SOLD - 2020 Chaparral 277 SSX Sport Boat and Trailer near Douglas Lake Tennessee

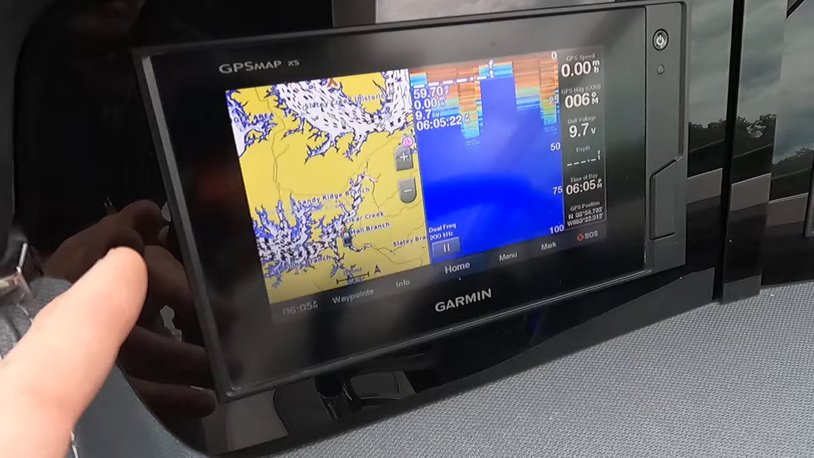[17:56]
this is your gps chart plotter and your sonar uh depth
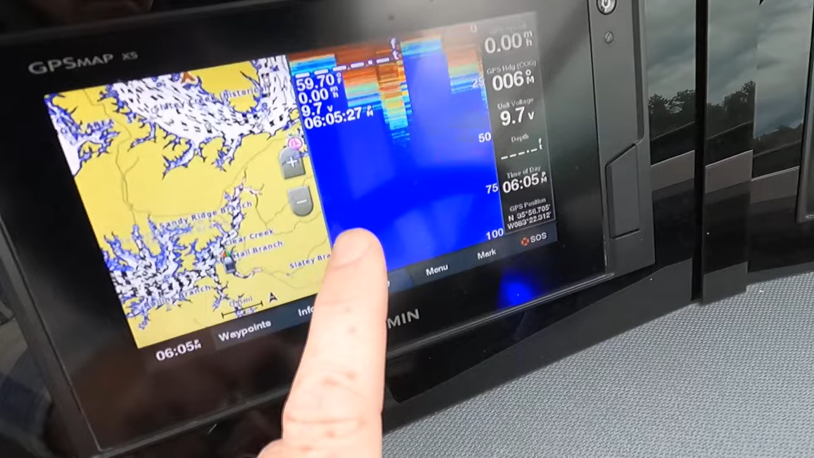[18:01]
and fish finder over here obviously we're out of the water so you're not going to see a depth reading right here but uh this
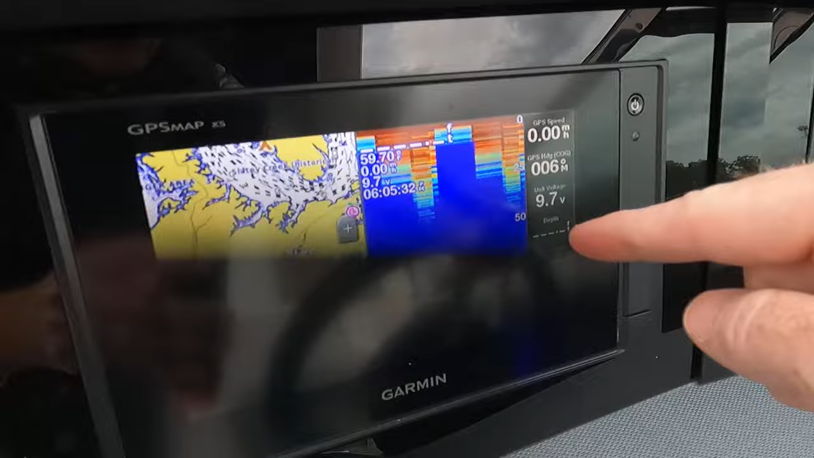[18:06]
is going to show your depth here your depth here you've also got gps speed right here you've got the
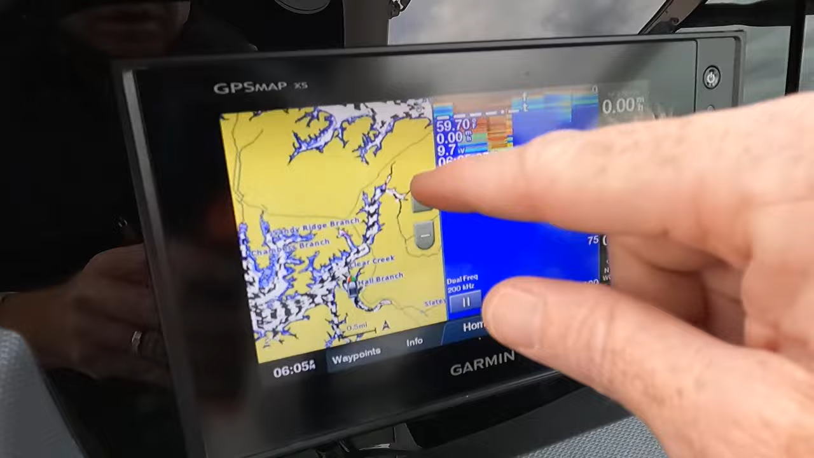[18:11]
ability to zoom in and zoom out here on this chart plotter right here as well um so you can navigate your
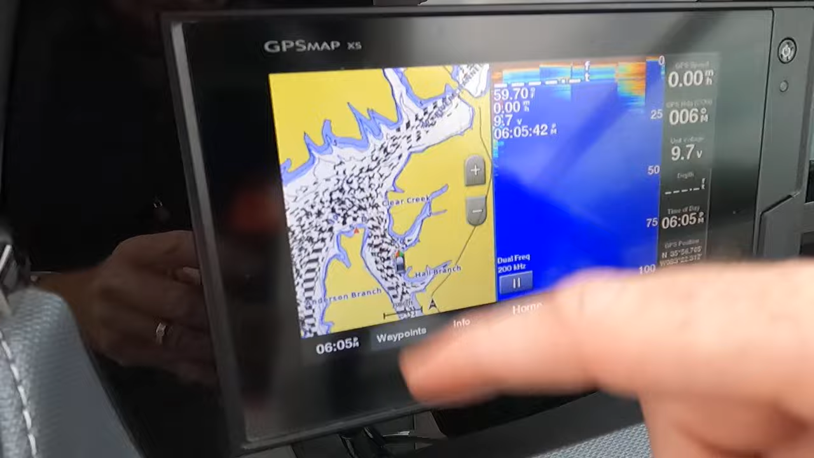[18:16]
On screen: speed 0.00 mph
your path around the lake they've been uh kind of doing their keeping track of their uh
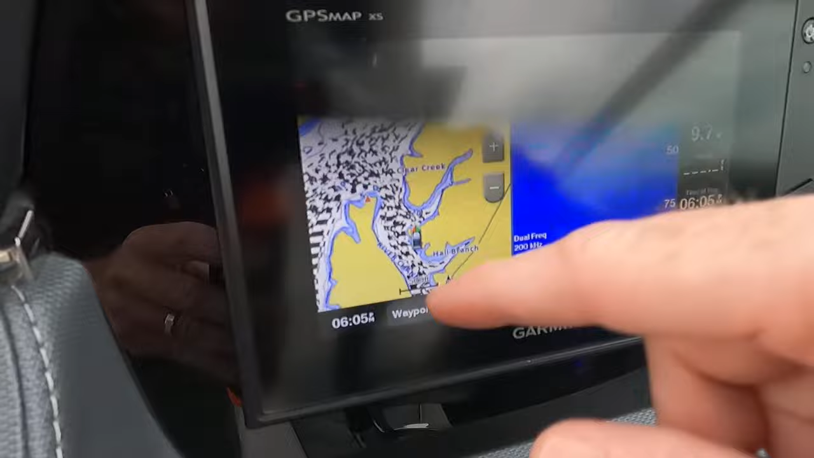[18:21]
uh trips out there on the water so that's where that black and uh white kind of dotted lines
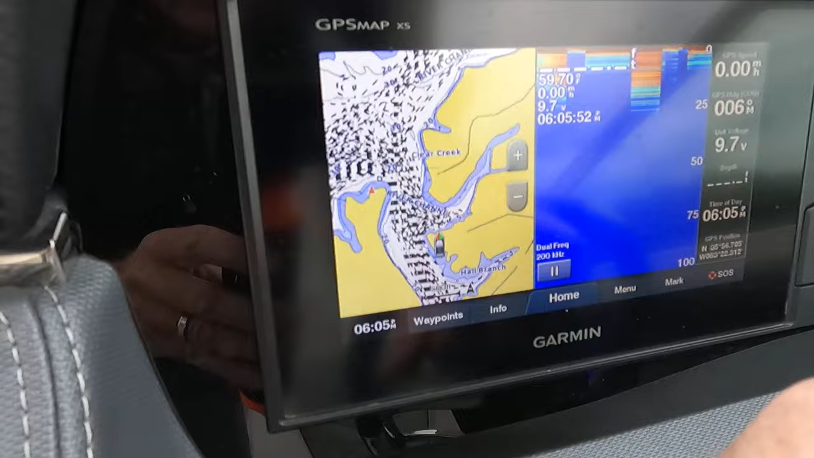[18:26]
come in there you can you can go in there and clear all that out and just have a clear view of the water as well
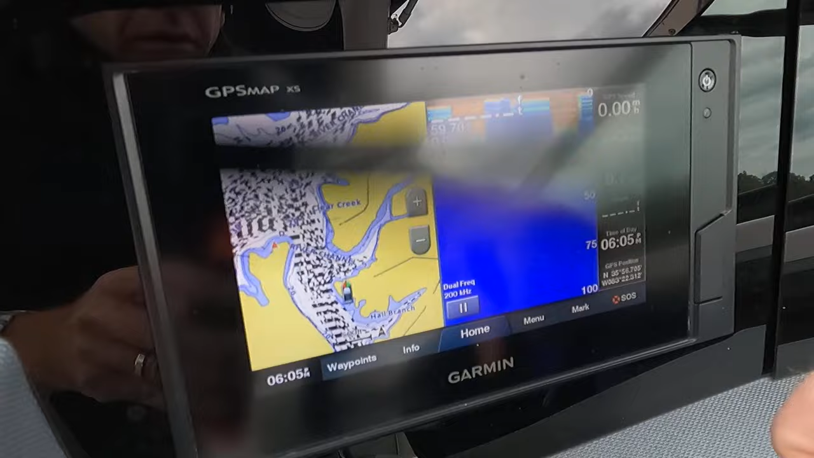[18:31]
so i believe you can sometimes even uh
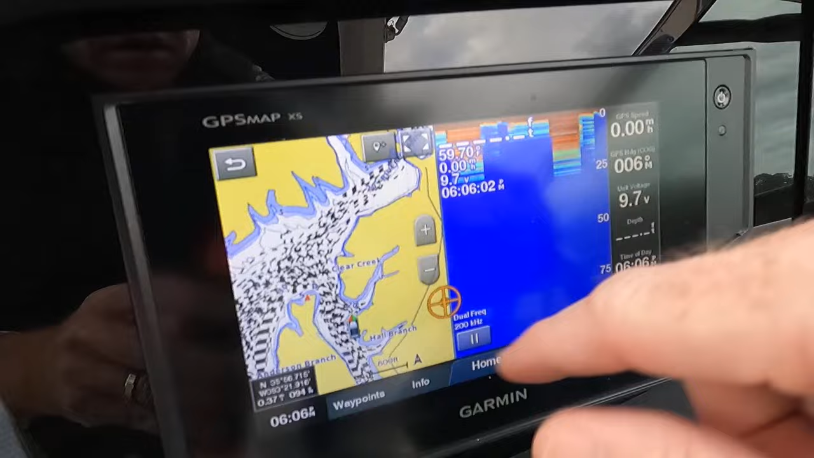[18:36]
well now i'm messing things up here let's go back to the vessel
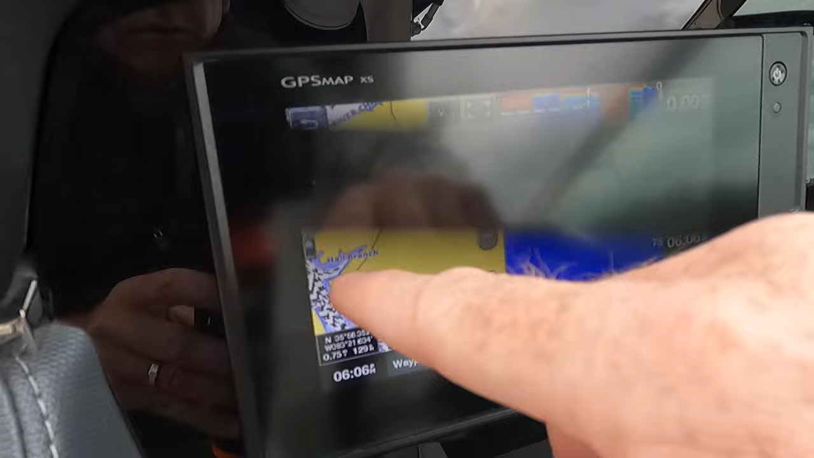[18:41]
there we are that's back to the vessel right there you
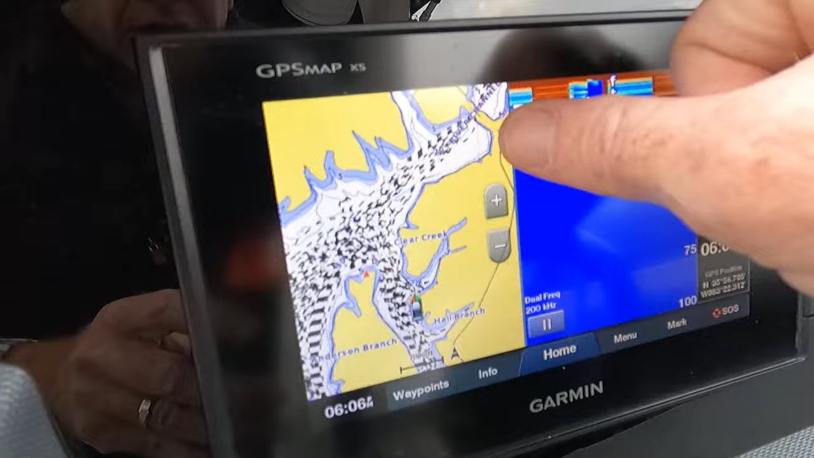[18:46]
can probably even customize this as well so you can have a larger chart plotter screen
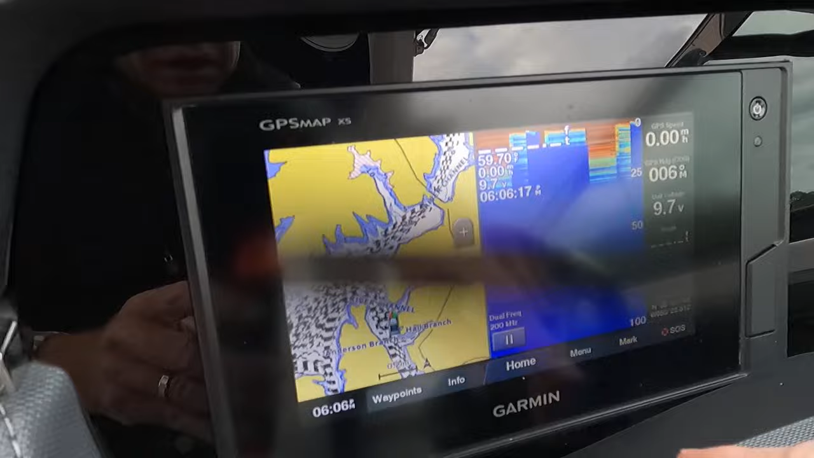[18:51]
and a smaller um sonar as well